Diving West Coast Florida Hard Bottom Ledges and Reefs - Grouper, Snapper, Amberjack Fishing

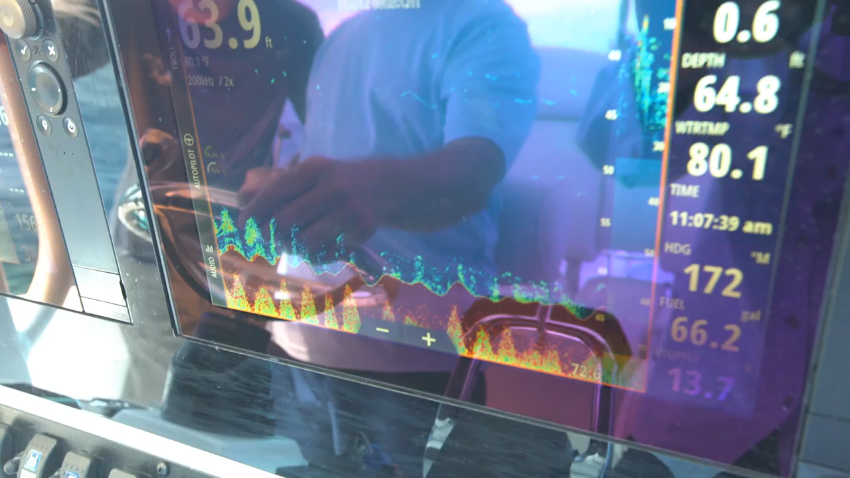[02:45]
On screen: water 80.1°F
A lot of stuff scattered around in here.
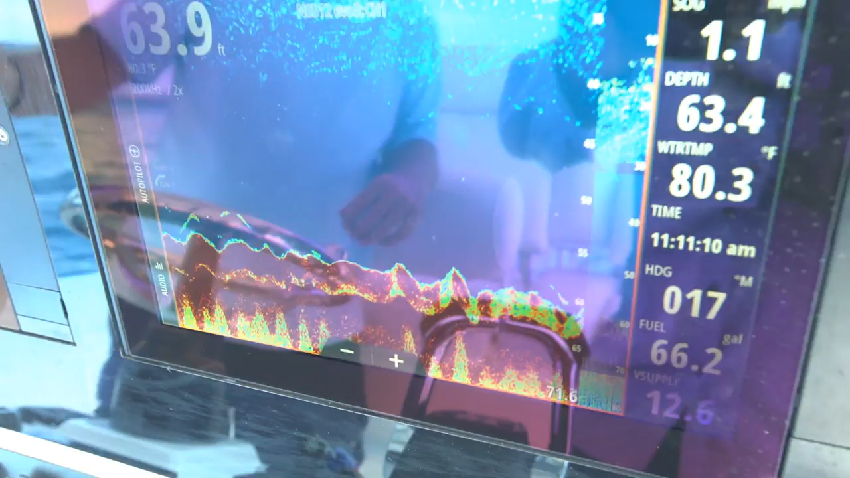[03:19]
On screen: water 80.3°F
We stay on this spot, this is good. Look at that.
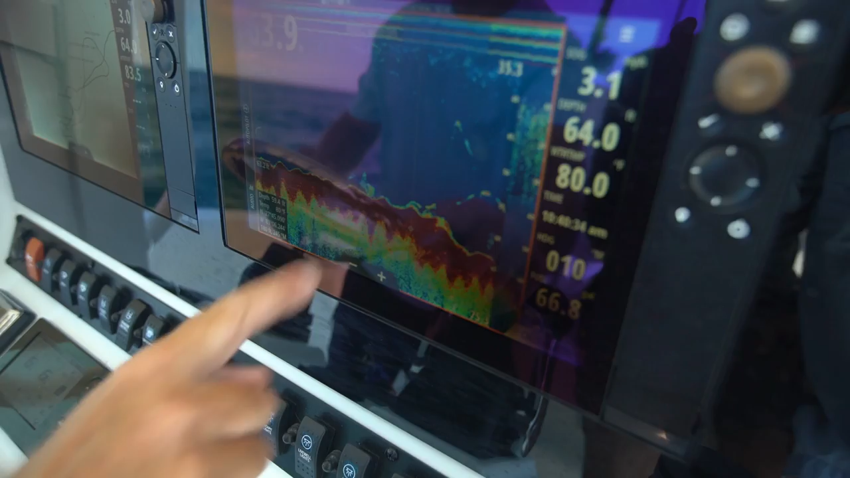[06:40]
really thick bottom reed, and that's telling you you're hitting hard objects down there.
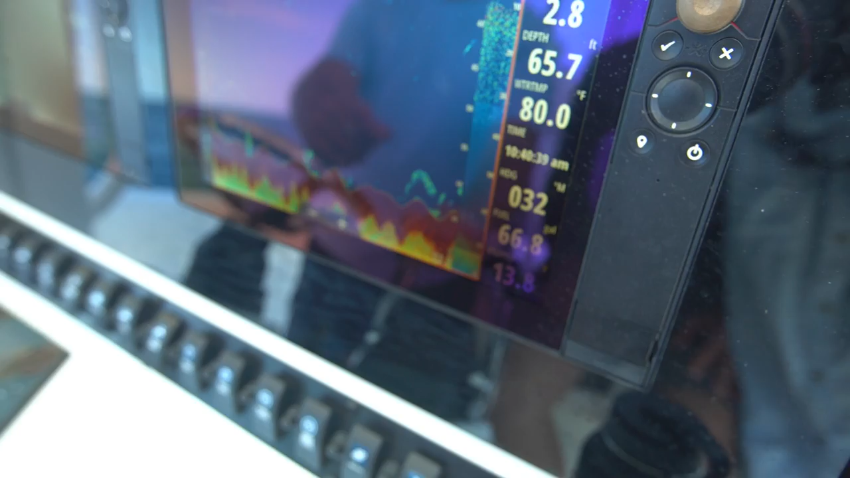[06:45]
On screen: depth 65.7 ft, water 80.0°F
Lots of schools of fish down there.
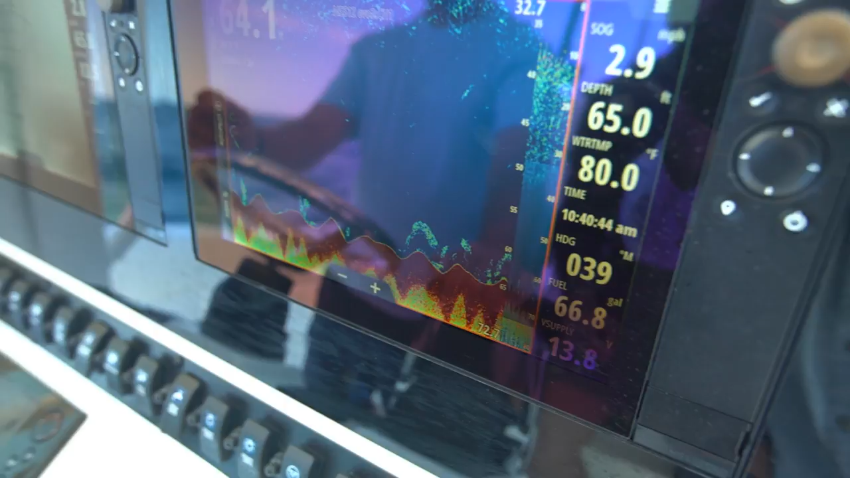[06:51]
On screen: depth 65.0 ft, water 80.0°F
There's probably 20 different species of fish down there.
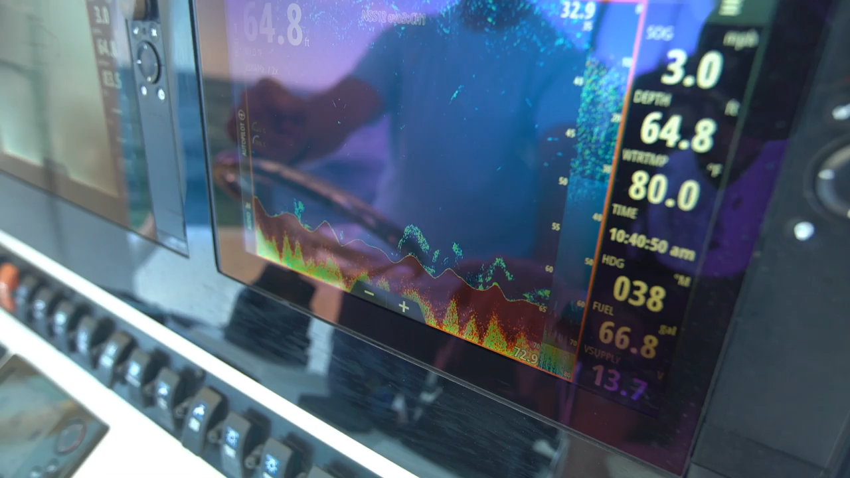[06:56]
On screen: depth 64.8 ft, water 80.0°F
So when you're offshore and you're looking for these spots,